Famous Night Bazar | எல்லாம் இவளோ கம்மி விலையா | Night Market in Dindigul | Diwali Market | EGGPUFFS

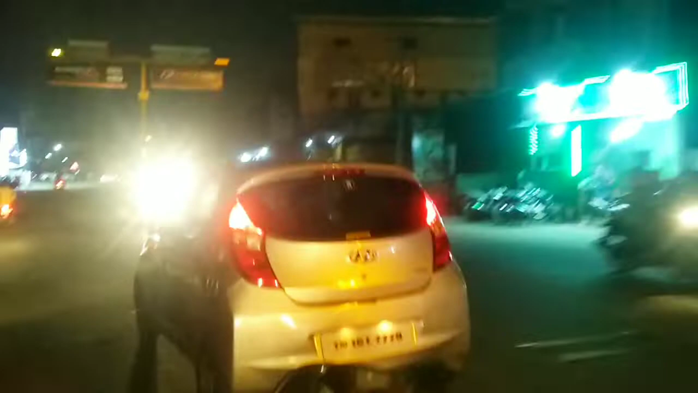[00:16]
நம்மளுக்கு முன்னாடி பாருங்க, ஓவர் டேக் பண்ணி போகிறாராமா அந்த காரு, வேற லெவலில் போயிட்டுருக்காரு.
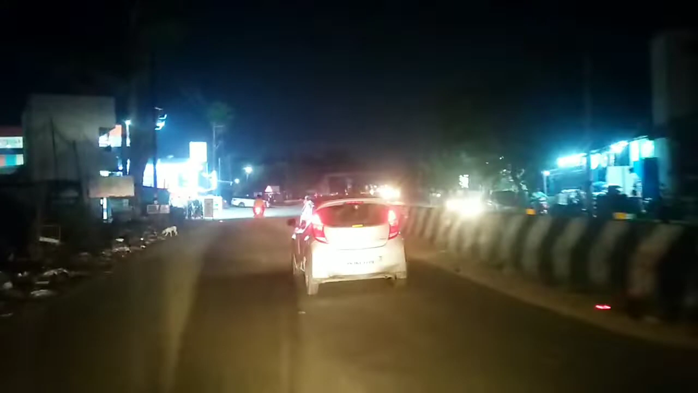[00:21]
பார்க்க சோப்பு டப்பா மாதிரி தான் இருக்குது. நம்ம அண்ணன் வந்துட்டு இப்போ திண்டுக்கல்ல வந்து நம்மளுக்காண்டி வெயிட் பண்ணிகிட்டு இருக்காரு.
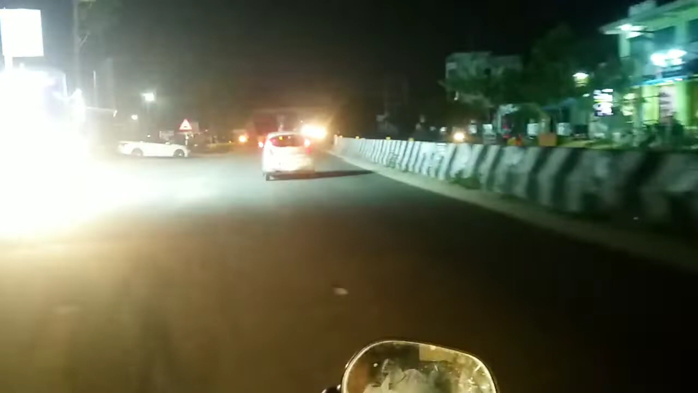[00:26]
ரொம்ப நேரம் ஆச்சு அவர் போய், இப்போ தான் நம்ம போயிட்டுருக்குறோம். இப்போ நைட் டைம்னால போலீஸ் வந்துட்டு கண்டிப்பாக இருப்பாங்க, அதுவும் தீபாவளி டைம் வேறு.